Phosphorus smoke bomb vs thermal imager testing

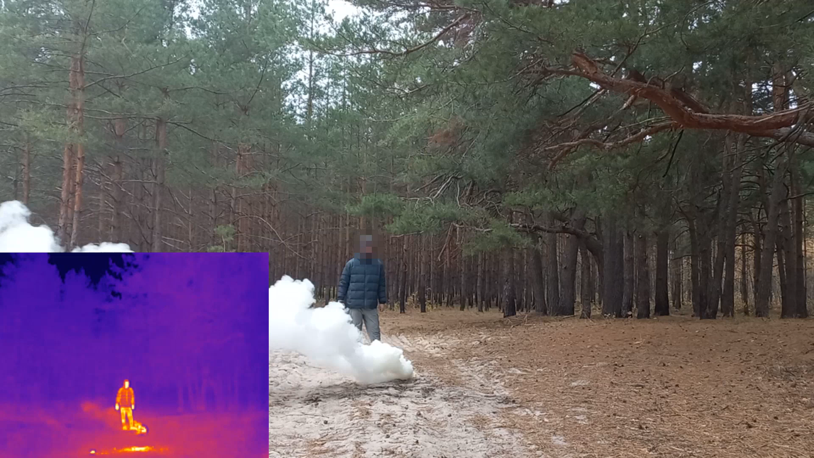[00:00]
Hello, I am continuing my experiments with thermal imagers and smoke grenades. In my previous video I demonstrated that dense black smoke can effectively conceal you from thermal detection.
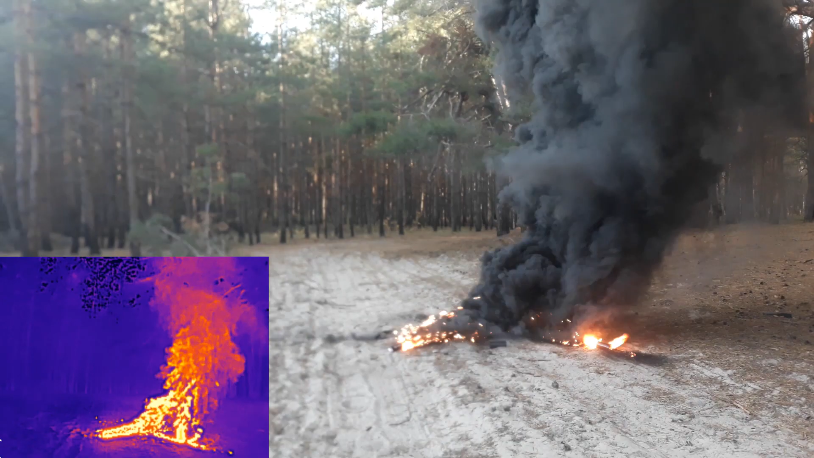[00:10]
This time I want to test phosphorus smoke, which is claimed to have infrared obscuration properties. I am curious to see how well it can actually hide you from a thermal imager.
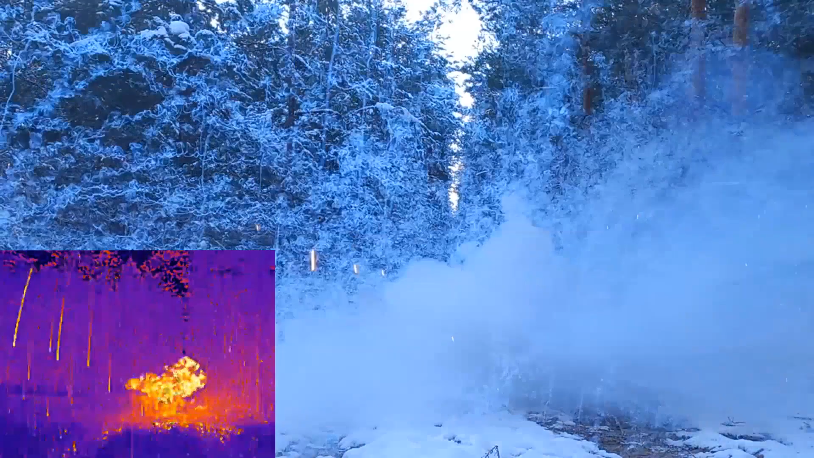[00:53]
It works perfectly. On thermal imager screen you can see that red phosphorus smoke is almost transparent with red radiation.
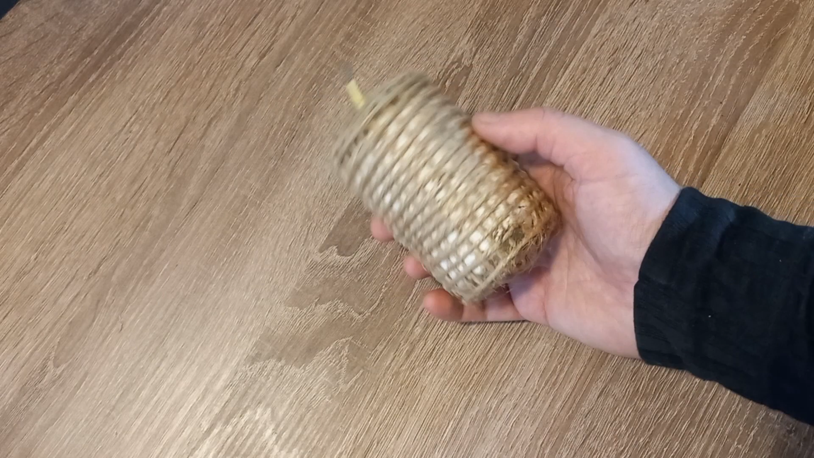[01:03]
Next I tested a larger smoke grenade with 100 grams of red phosphorus.
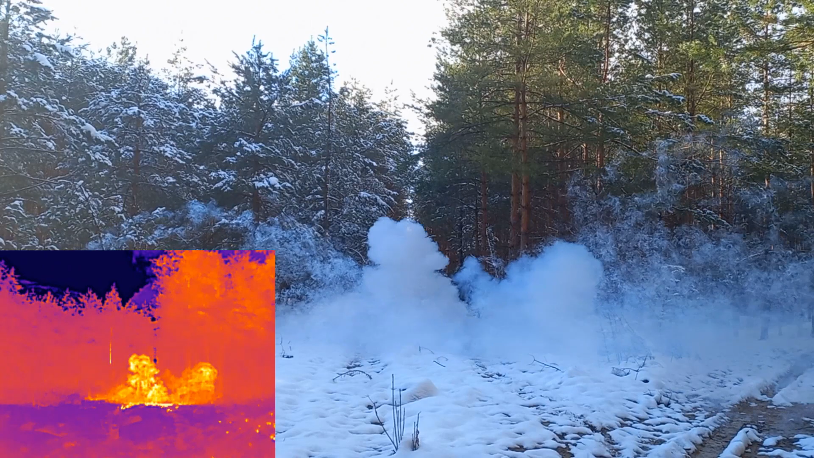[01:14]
Unfortunately it did not work as well, but it still produces enough smoke for my test. In conclusion, while phosphorus smoke does exhibit some infrared obscuration properties, they are relatively weak.